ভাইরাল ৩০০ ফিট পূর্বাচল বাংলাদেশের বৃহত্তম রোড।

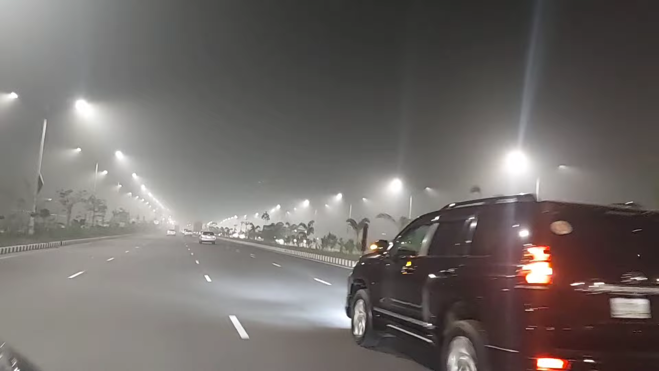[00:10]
আপনাদেরকে কলের করদেশেচি ইন্ডিযা কিন্তু আপনাদেরকে কুনখাতার ওনেক বিডিও দেখিএচি এবার দেকেন বাংলা� দেশের জযে রাস্তাকে বল্তে পারেন বাইরাল রাস্তা এটাই হলো পুরবা চল মলোতো বাংলাদেশের
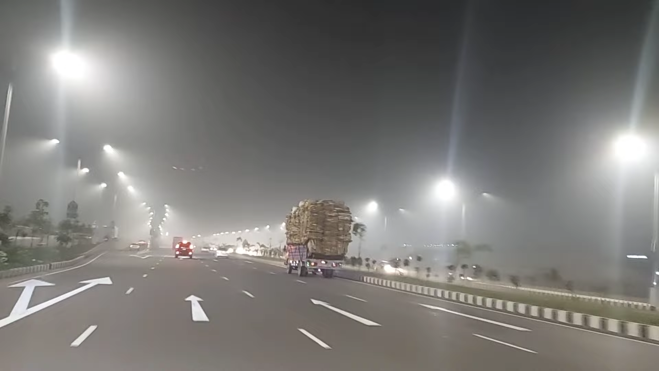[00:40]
বিহকতমা এটি রুট জাটা হলো এটলো এ� এশে কিন্তো সেল পিতুল্তে আডাদি তে অনেক দুর দুরান্তে